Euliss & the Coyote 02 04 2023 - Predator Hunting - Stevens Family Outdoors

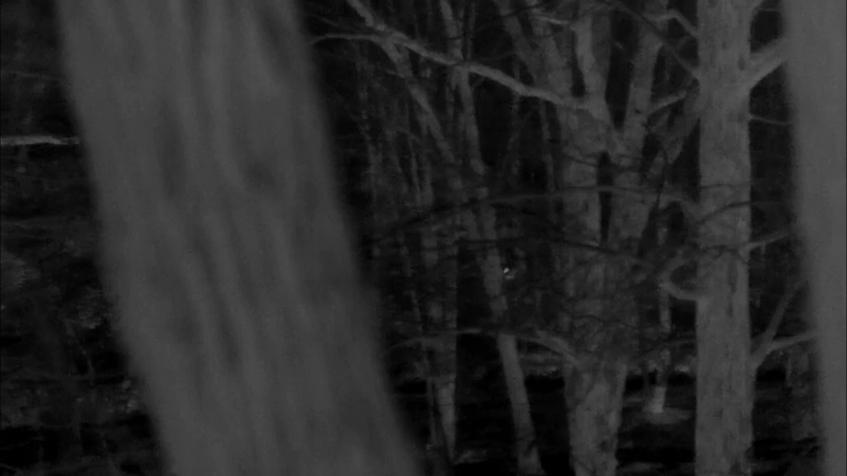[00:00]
Hey folks, this is J.W. with Maul and Paul in the Swing, and you're looking at a coyote that is at the bottom of my property. I happen to be standing on our back deck, and I was alerted to this coyote by Euless, my 11-month-old Great Pyrenees livestock guardian dog, and as I said, it's about 11.30 at night. He was barking,
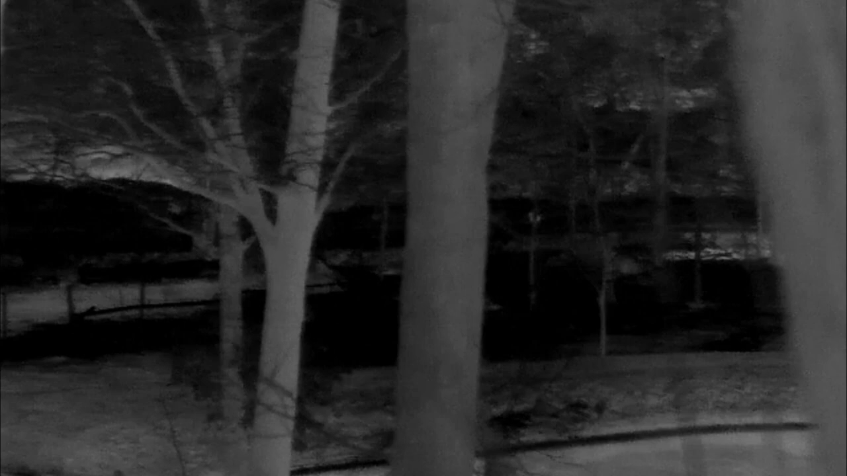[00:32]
so I went out with my thermal monocular to see what all the commotion was, and I picked this coyote up in my monocular. If you look close, you can see Euless. He is at the bottom of our property there, barking.